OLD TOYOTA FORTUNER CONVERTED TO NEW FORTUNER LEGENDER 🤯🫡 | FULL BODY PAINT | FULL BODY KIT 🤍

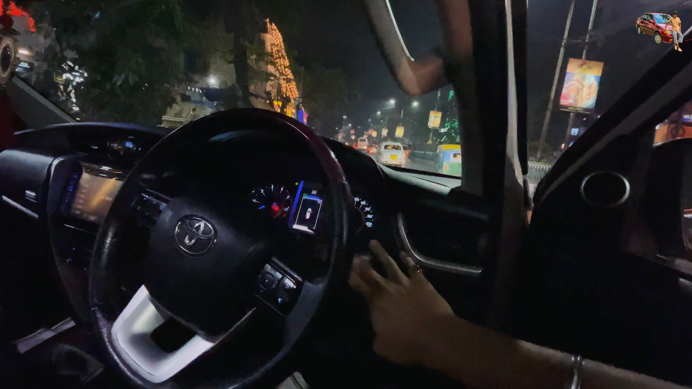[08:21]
लाइक दिस मैं इंटीरियर में जाता हूँ एंड इसको दे देता हूँ हाई बीम पे, तो हाई बीम एक बार चेकआउट कर लो गाड़ी का,